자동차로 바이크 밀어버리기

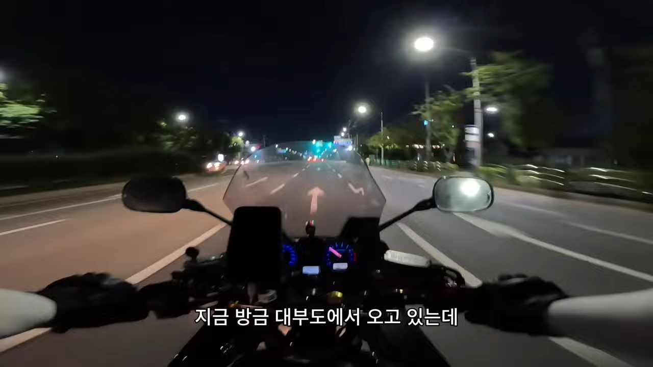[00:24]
지금 방금 대부도에서 오고 있는데 직진을 하려면 1, 2차선 고가도로를 타야 되거든요. 2차선에서 딱 대기하고 있는데 차선의 가운데에 딱 지키고 있었죠. 사니발 한 대가 딱 오더니 내가 옆으로 바짝 붙는 거예요. 너무 위협이잖아요. 1차선 비어있는데 그래서 창문 내리라고 했지.
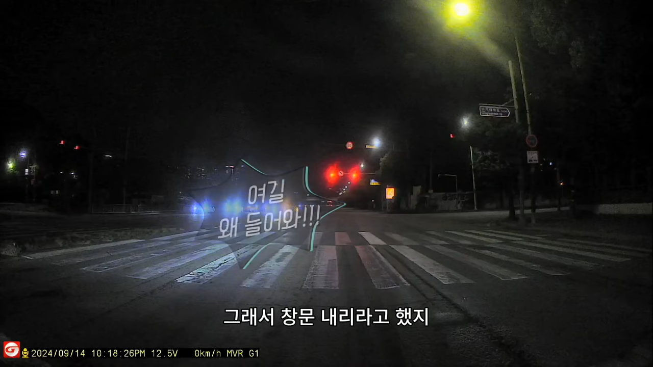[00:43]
창문 내려보라고 아저씨 지금 뭐 하는 거예요? 그랬더니 조수석에 타는 사람이 아 대리기사가 어쩌고 이래 술 먹어가지고 대리기사 불렀는데 대리기사가 운전을 먹같이 하는 거예요. 대리기사한테 얘기했지. 아저씨 지금 뭐 하는 거예요? 나 죽이려고 그러는 거예요? 그 소리에 질렀더니 당신을 차선 위반한 거 아니야? 이러는 거야. 뭐 하는 거지? 고가도로 올라가려고 기다리고 있는데 오토바이에 한 4, 6배 되는 차로 나를 밀어버리려고 그랬다고? 와... 만약에 내가 고가도로가 없어가지고 차선 위반했다고 쳐.